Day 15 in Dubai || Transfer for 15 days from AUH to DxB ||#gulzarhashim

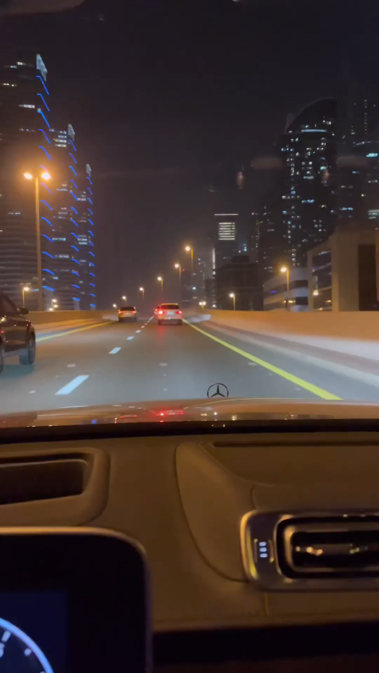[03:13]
بھلے آپ چھٹی کرو اس دوران کافی ٹائم ہو گیا تھا
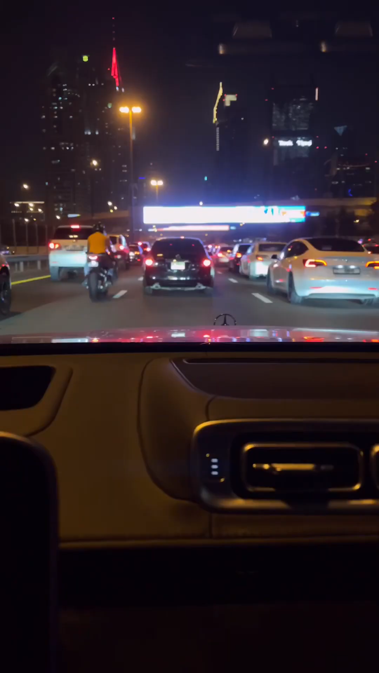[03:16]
اور پھر میں رنگتے رنگتے مجھے ٹرافک بہت ملی پھر ملے پہنچا ہوتل تو آج کے لیے اتنا ہی ملتے ہیں کل انشاءاللہ اللہ حافظ